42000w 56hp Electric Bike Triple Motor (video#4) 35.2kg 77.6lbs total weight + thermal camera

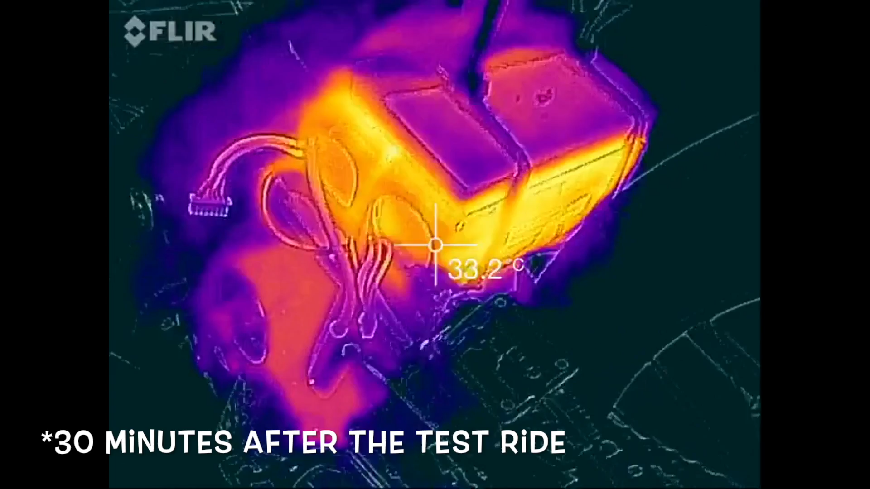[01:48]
On screen: spot 33.2°C
So 300 amps. Oh, it's just a circuit breaker here saving this lipo pack from exploding.
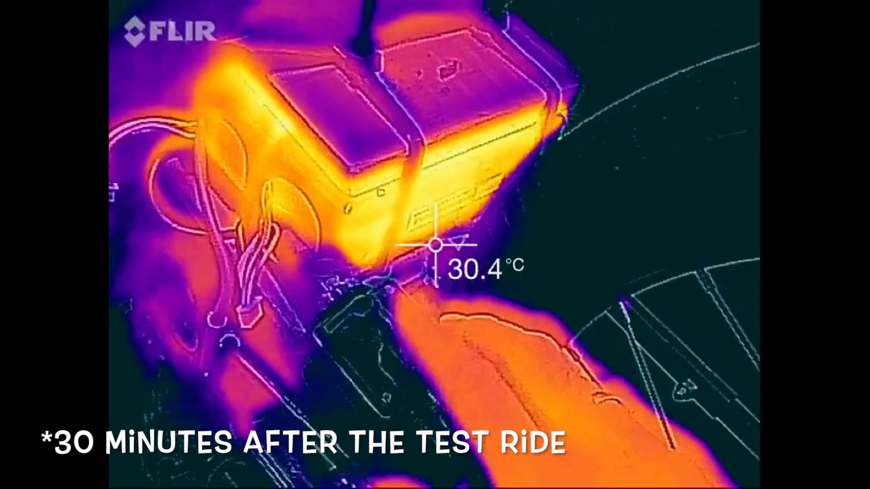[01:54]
On screen: spot 30.4°C
So it's actually opening at 300 amps here. Oh yeah man, but look what's doing man.
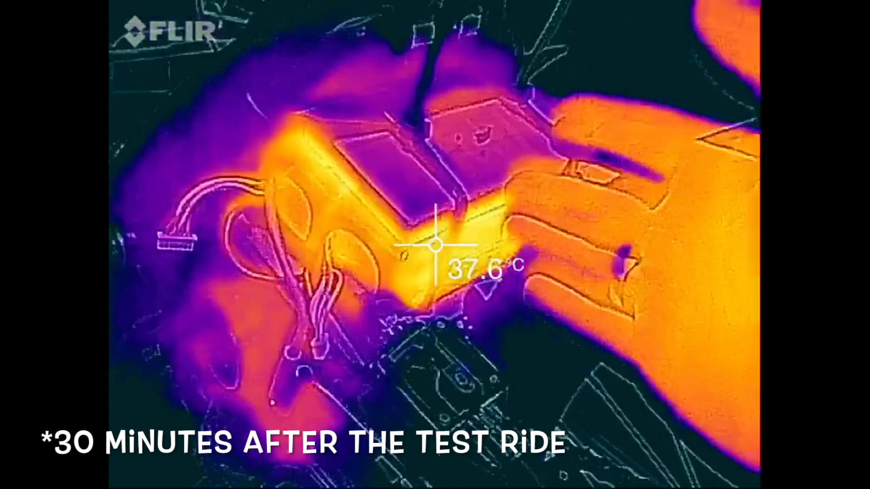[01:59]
On screen: spot 37.6°C
So yeah. Well, I was going by the specs. They claim 300. Oh, it's P.S. man. Don't believe that man. So I've been sitting here with this track for over 25 minutes here.
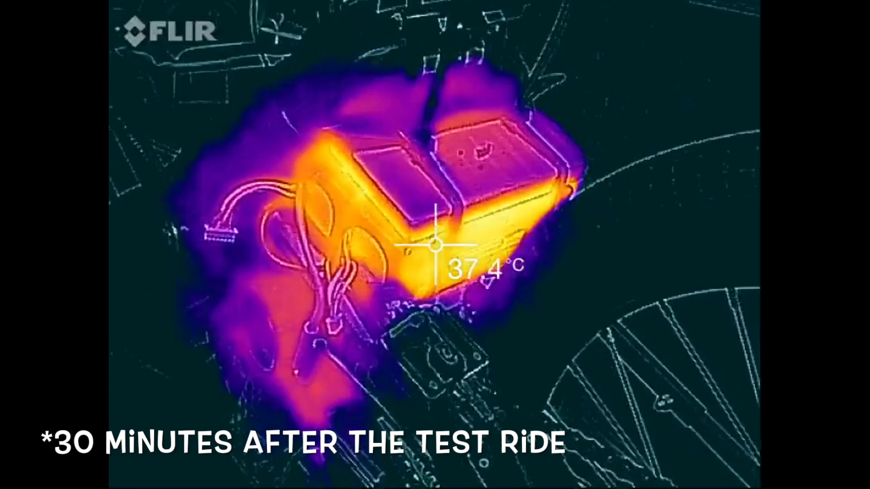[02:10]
On screen: spot 37.4°C
Maybe 30 minutes. All the wires and all the controllers here.
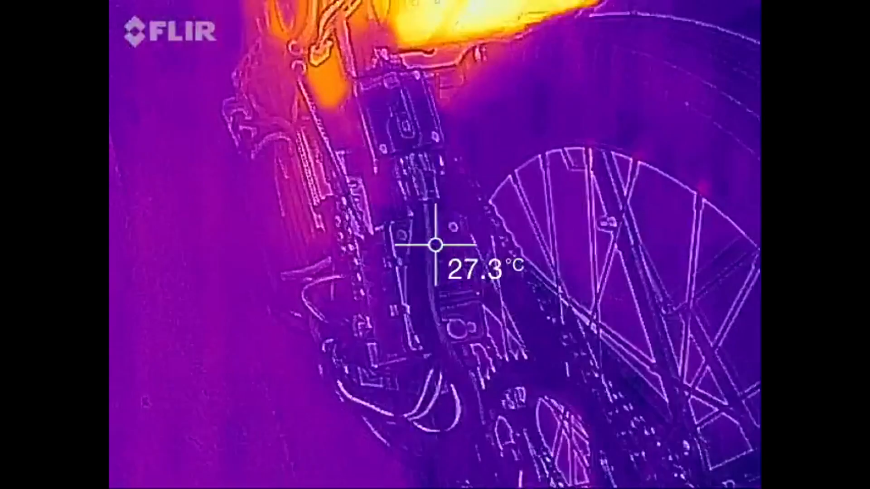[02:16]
On screen: spot 27.3°C
Everything is cool. And man, the lipo battery still looks like what?
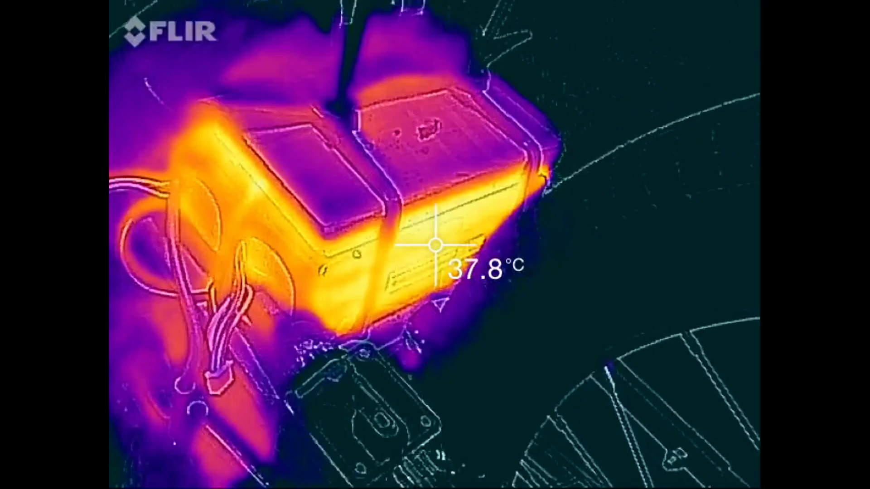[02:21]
On screen: spot 37.8°C
38 degrees, something like that. It is the hottest thing here in the system. So the motor is cooling down pretty quickly.
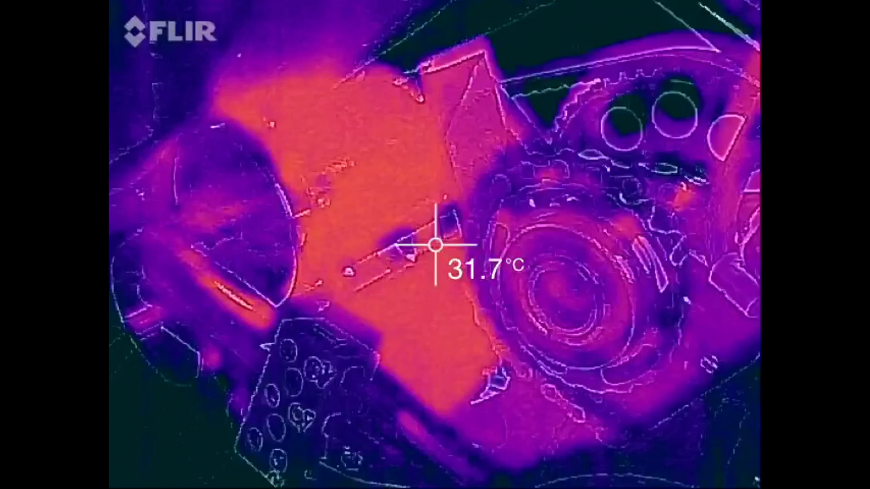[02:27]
On screen: spot 31.7°C
Everything here is actually pretty cool. 30 something degrees.
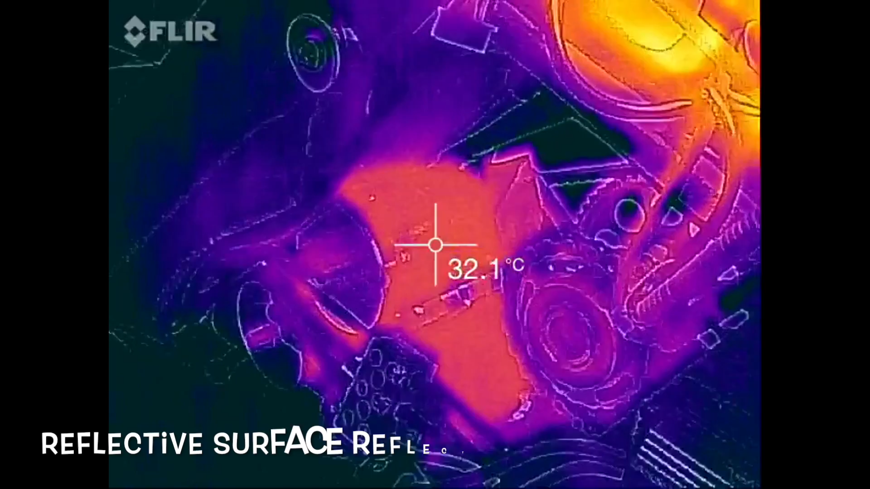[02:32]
On screen: spot 32.1°C
Well, it's not very precise when you shine this camera here on metal. I like aluminum because it reflects and bounces back in a funny way.
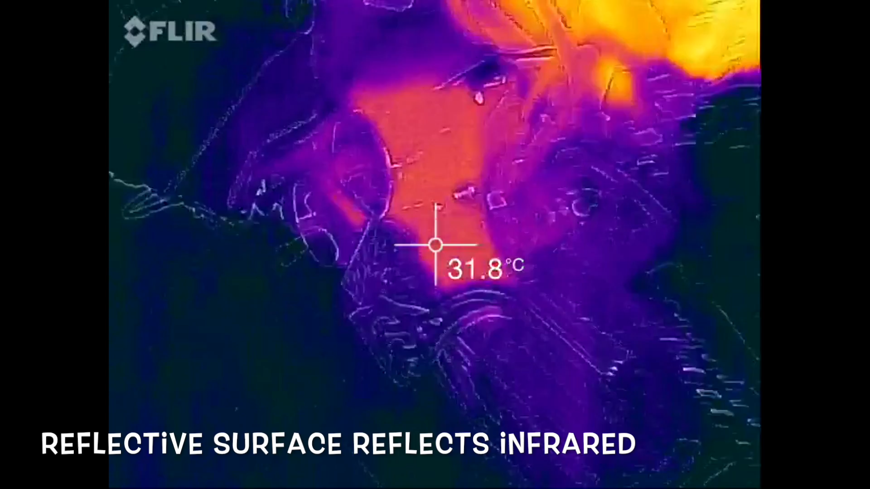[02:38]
On screen: spot 31.8°C
So yeah. So on this side here. Everything is pretty cool.
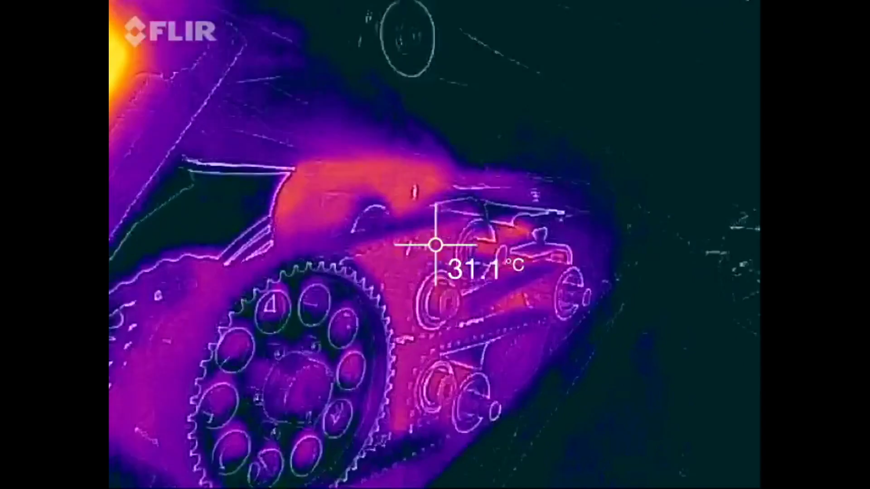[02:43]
On screen: spot 31.1°C
Just so you have an idea. But check the lipo battery man. Wow, this is a bomb man.
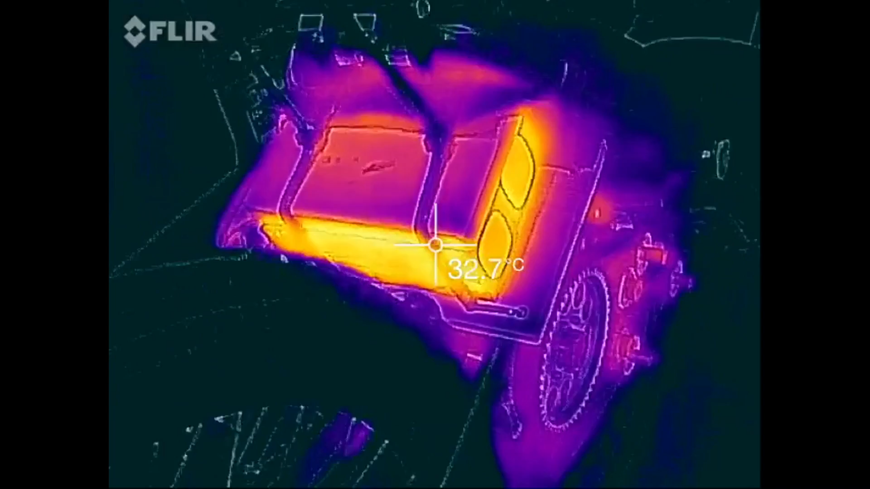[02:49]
On screen: spot 32.7°C
I've got to let this thing sit in here cooling down.
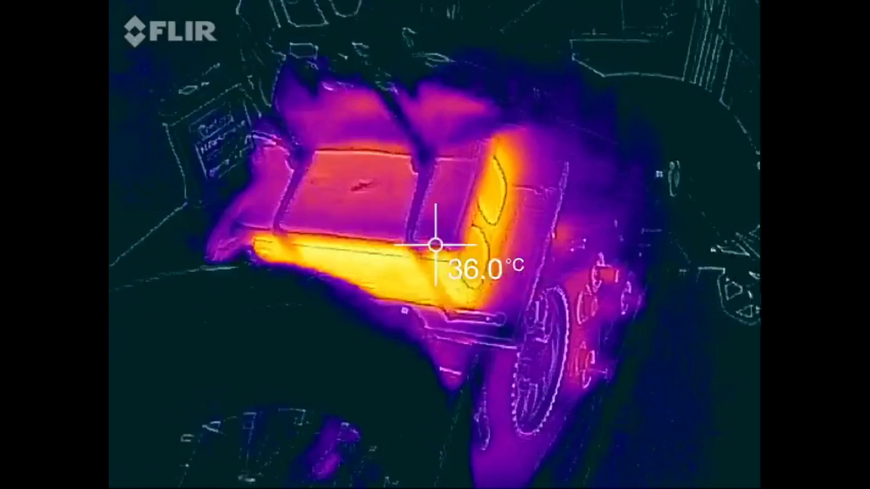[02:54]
On screen: spot 36.0°C
I don't want this thing burning my garage. Oh, this is too dangerous man. Wow man.